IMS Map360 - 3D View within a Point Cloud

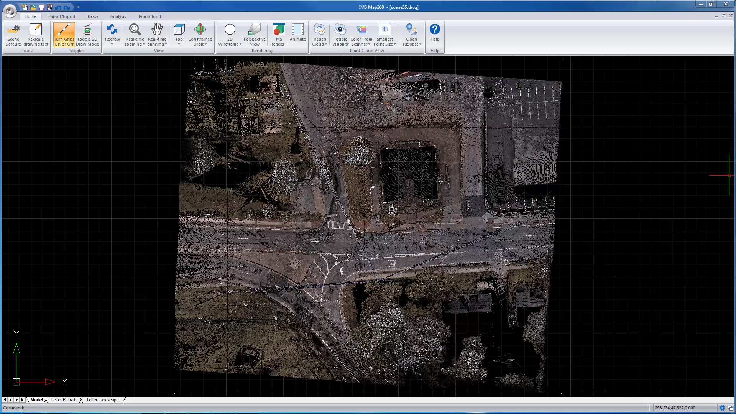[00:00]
To rotate a point cloud so you're in a perspective mode,
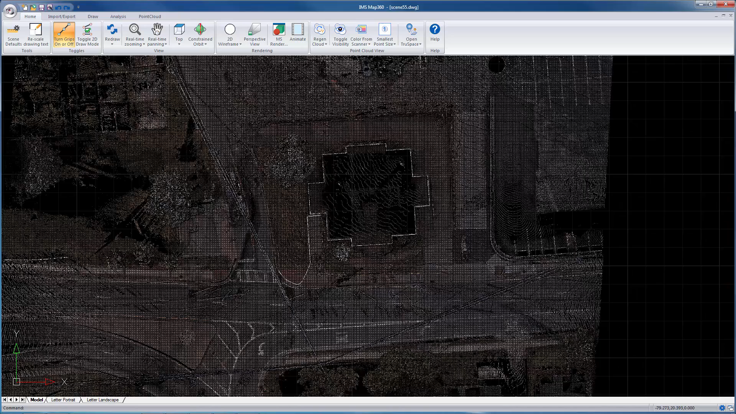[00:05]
the easiest way to do that is by using this option here on the home tab.
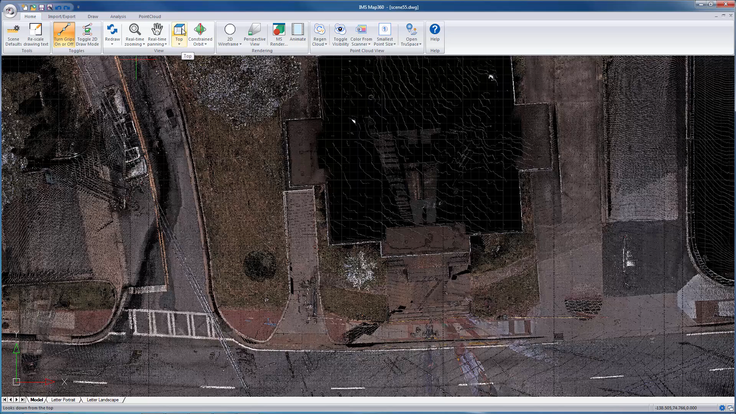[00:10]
This lets you just define an
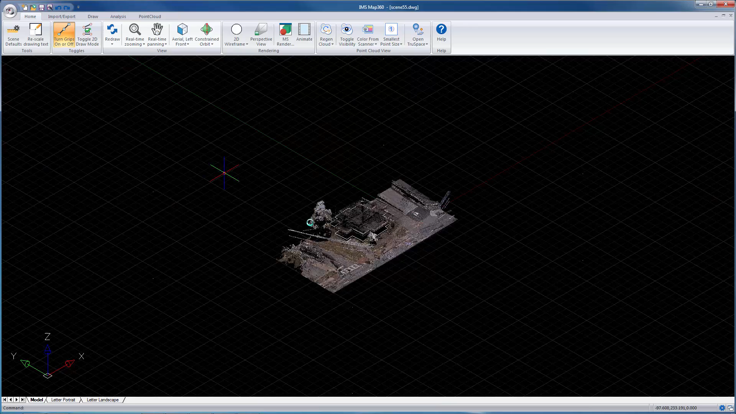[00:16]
iso view or isometric view for the point cloud.
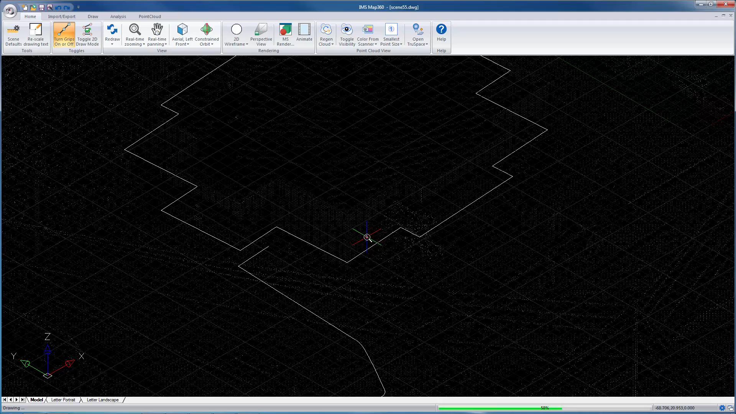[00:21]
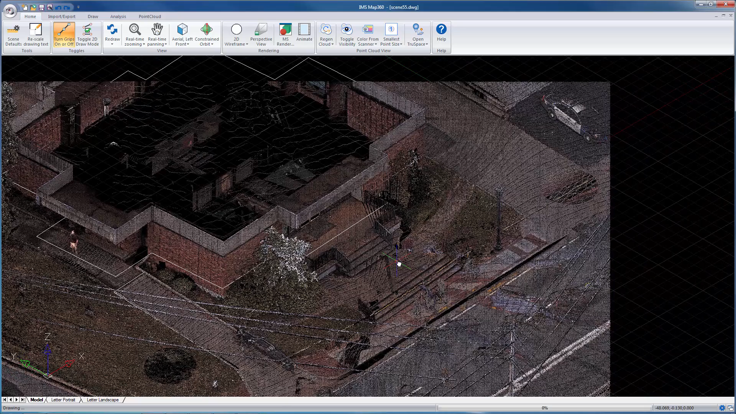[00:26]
You can also use the orbit command and if you want to use that when you enable it you'll see down at the status bar you can set the rotation point by typing s so if you just type s and hit enter you can then snap to
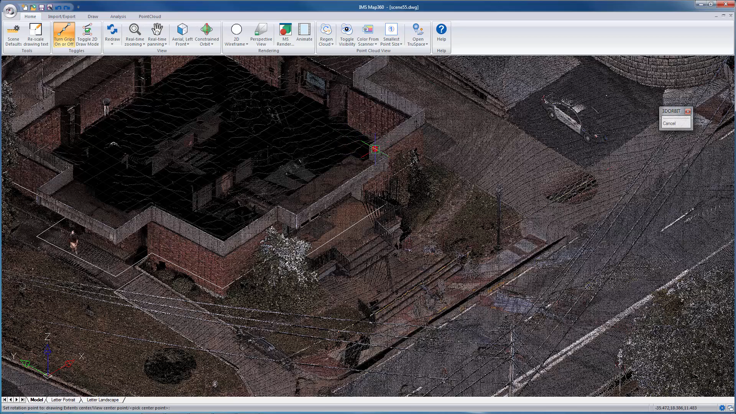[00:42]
a corner so maybe i want to rotate my view around this side of the building so now that i've set the rotation point if i hold my control key my
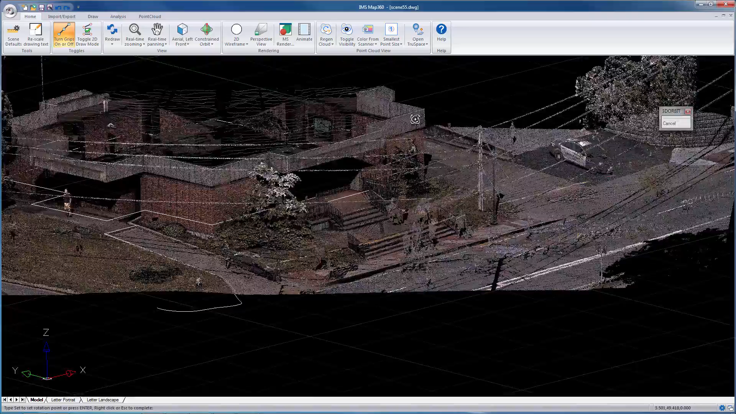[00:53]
point cloud i can rotate it around that location just
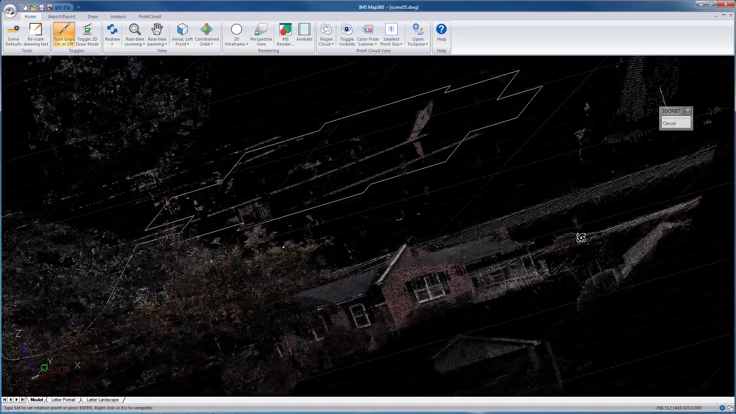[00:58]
by using my mouse so the trick there is to just remember to use
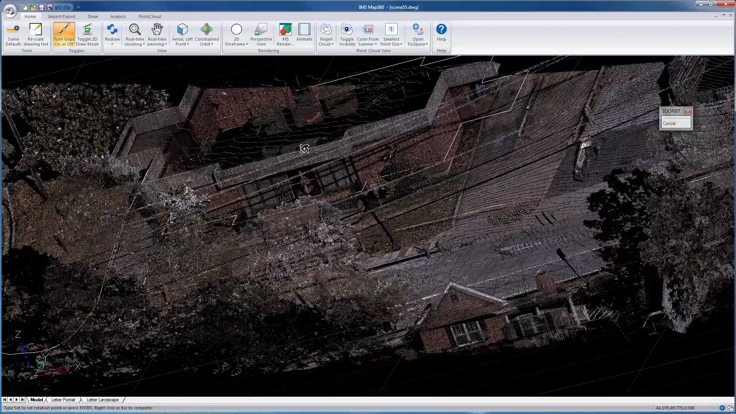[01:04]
the control key and rotate it around until you get the view you need
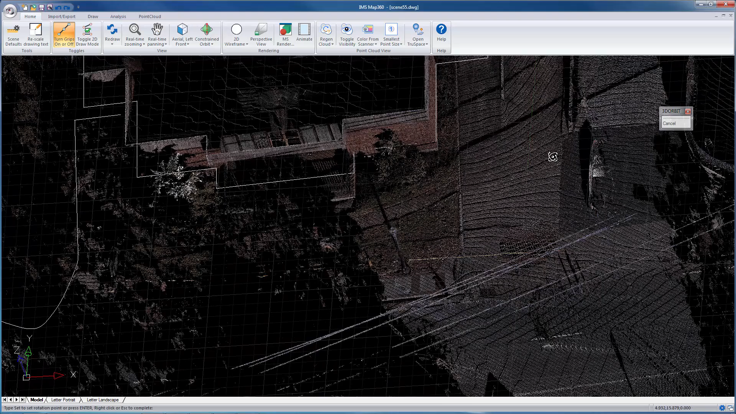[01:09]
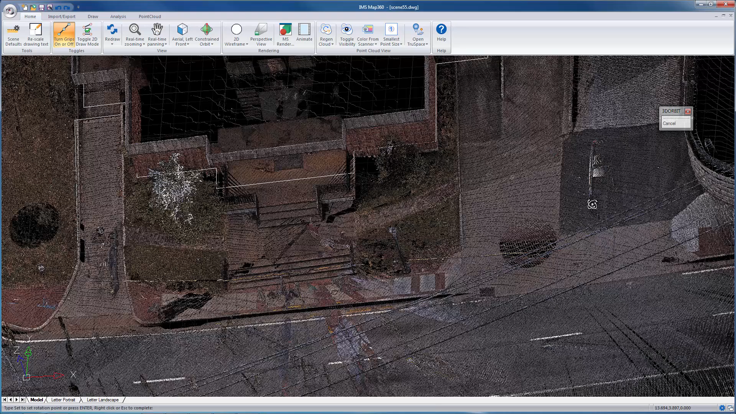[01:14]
and to exit out of it just hit escape and if you need to get back to top view just use this option here